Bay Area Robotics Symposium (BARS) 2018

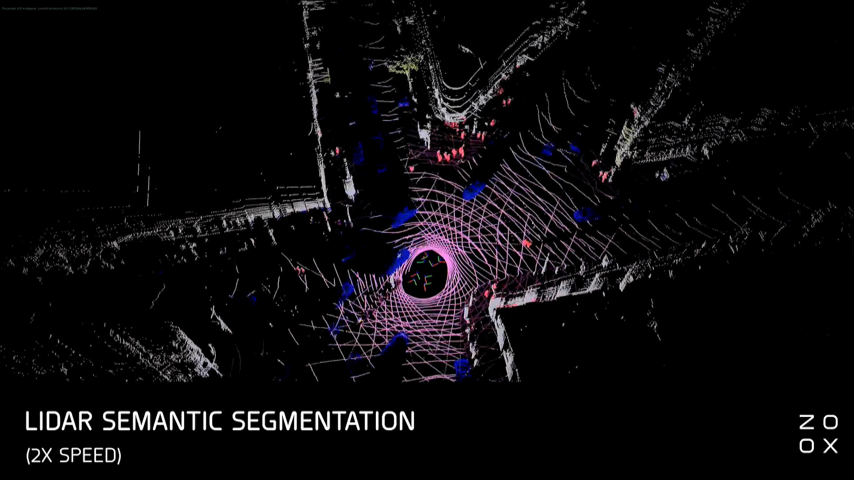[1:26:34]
We can do that for every spin in about 7 milliseconds.
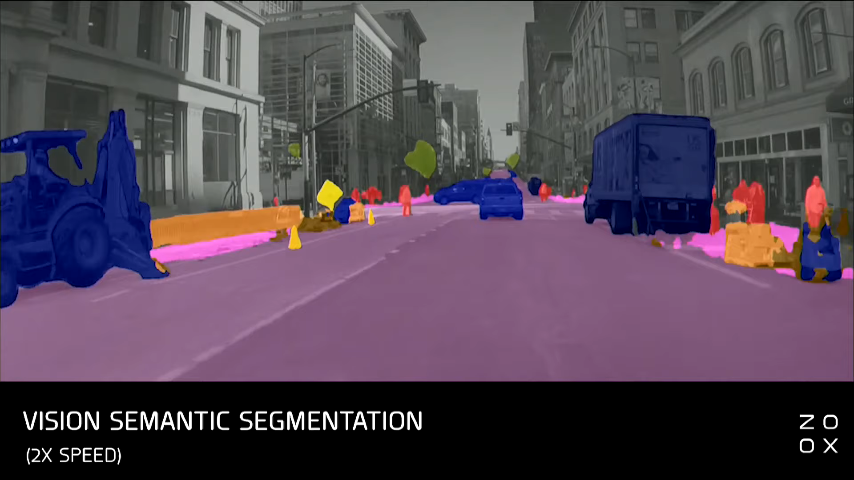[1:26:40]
We're also understanding the entire scene visually. So we can classify every pixel in our camera images, also do that in real time.
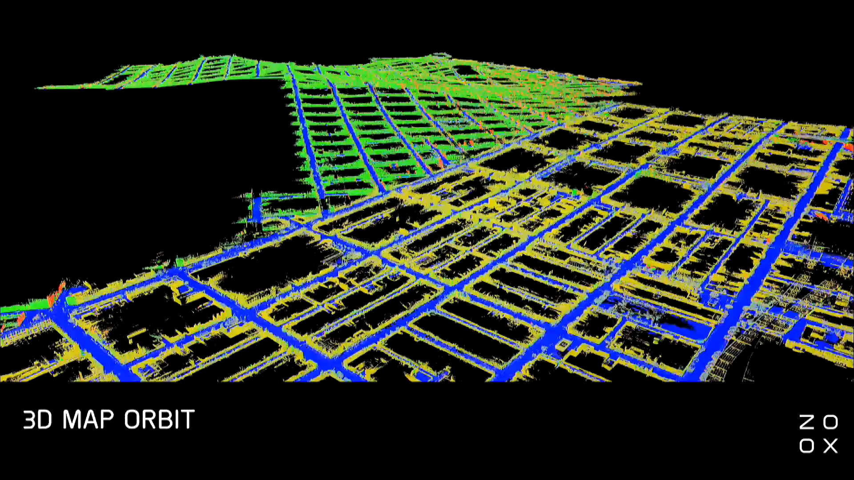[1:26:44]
We do our own mapping, localization, and calibration. Here you can see our 3D map of downtown San Francisco.
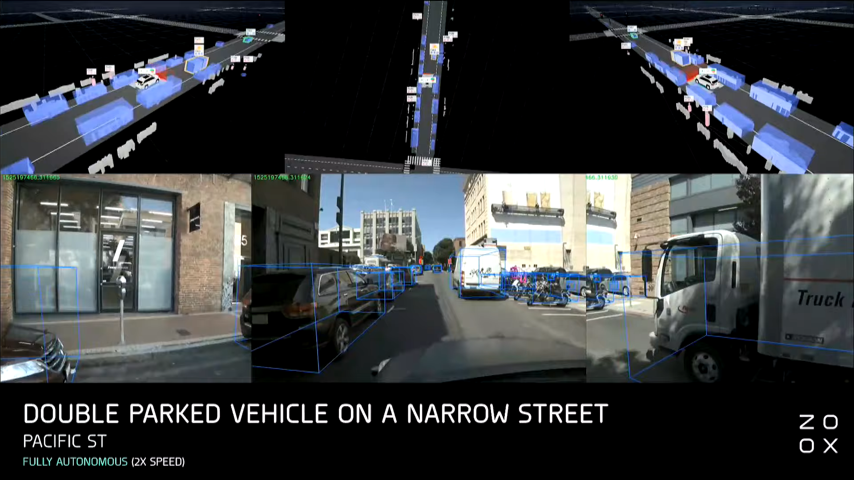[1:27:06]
We're driving 7 days a week, 16 hours a day in our level 3 fleet, and you can see some of the driving that we're doing here.
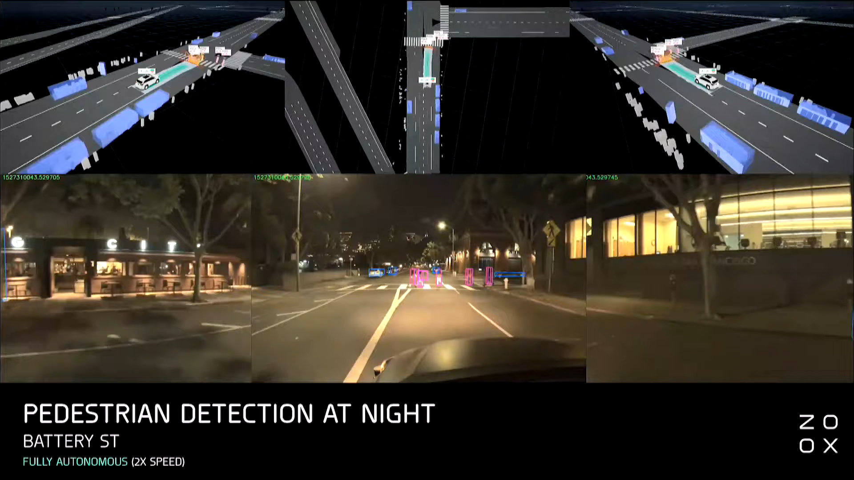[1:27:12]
So doing daytime, nighttime, fog, rain,
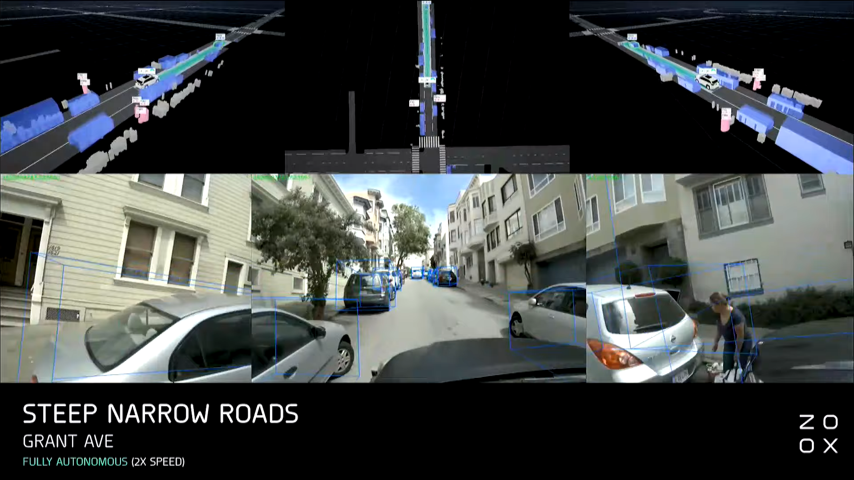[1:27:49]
So here you see one of the more difficult roads in San Francisco with very little room to navigate between cars, doing this totally autonomously.